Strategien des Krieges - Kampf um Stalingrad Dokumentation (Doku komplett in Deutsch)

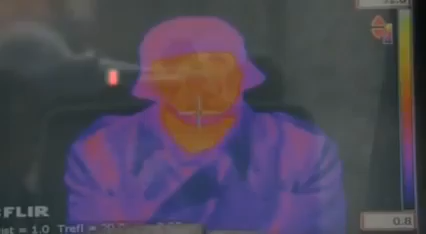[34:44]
Eine Wärmebildkamera zeichnet auf, was passiert. Die helleren Bereiche zeigen, wo Wärme verloren geht.
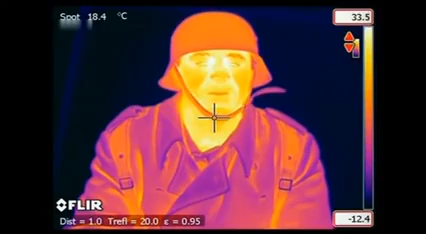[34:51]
On screen: spot 18.4°C
Ich beginne zu frösteln, weil die Uniform nicht richtig gut sitzt.
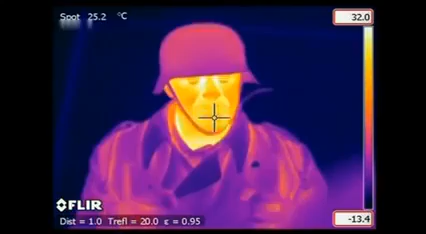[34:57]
On screen: spot 25.2°C
Es kam ihnen wohl mehr auf die Mode als auf Gebrauchswert an.
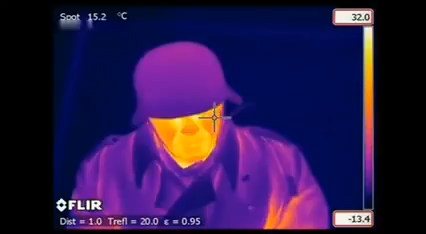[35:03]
On screen: spot 15.2°C
Man kann sehen, wie die Körperwärme über das Gesicht austritt.
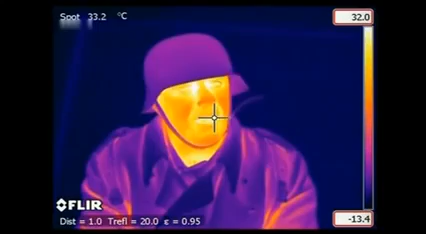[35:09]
On screen: spot 33.2°C
Ich merke, wie die Wärme unter den Achseln entweicht. Ich spüre es schon ganz deutlich, auch an den Zähnen. Es wird langsam ungemütlich.
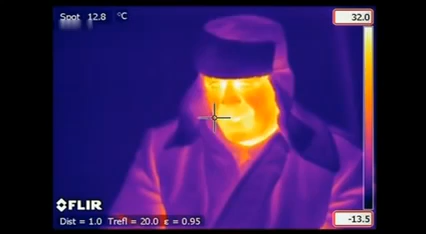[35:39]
On screen: spot 12.8°C
Hier ist es ganz anders, auch an den Händen.
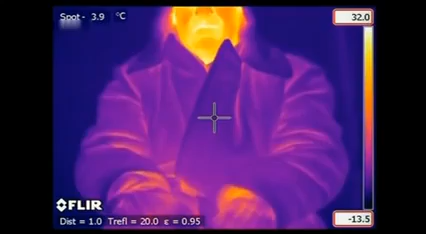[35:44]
Dort ist fast kein Wärmeverlust zu sehen.